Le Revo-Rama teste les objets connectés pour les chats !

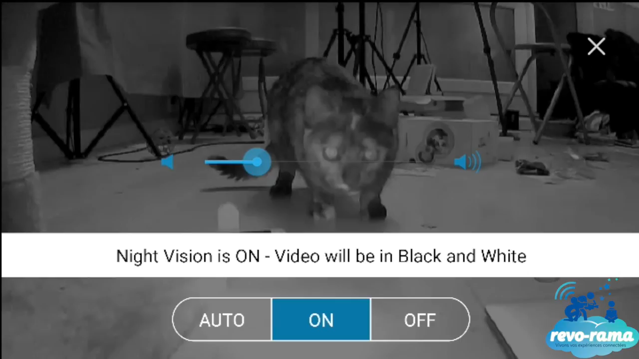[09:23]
Le mieux, c'est automatique, comme ça, quand vous mettez en route à distance votre caméra et que la lumière est éteinte, donc imaginons que vos lampes U sont éteintes, eh bien, vous avez une vision de nuit.